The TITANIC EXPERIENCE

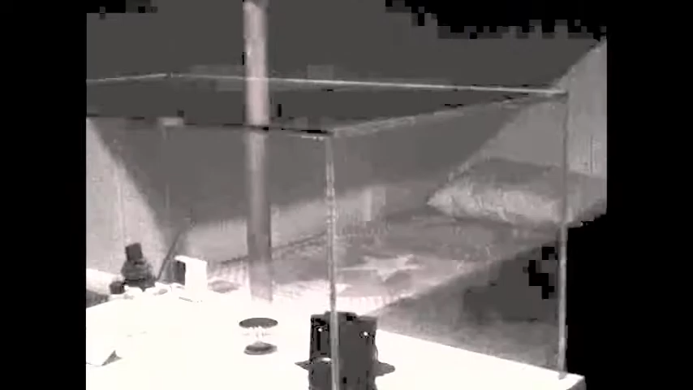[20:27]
And any families or married couples who were traveling together would be
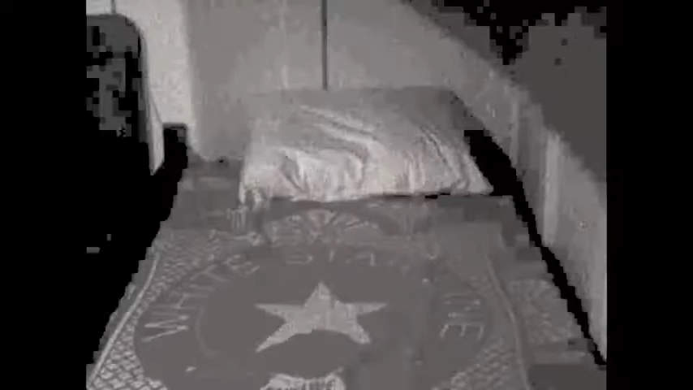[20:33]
have rooms near the center of the ship. And there were four bunks in each room.
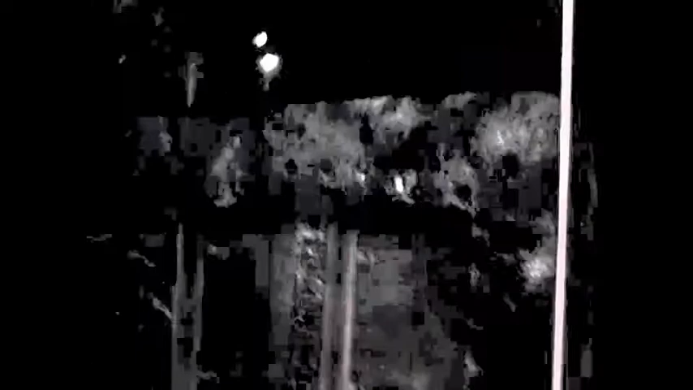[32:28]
This was actually the first class entry on board Titanic.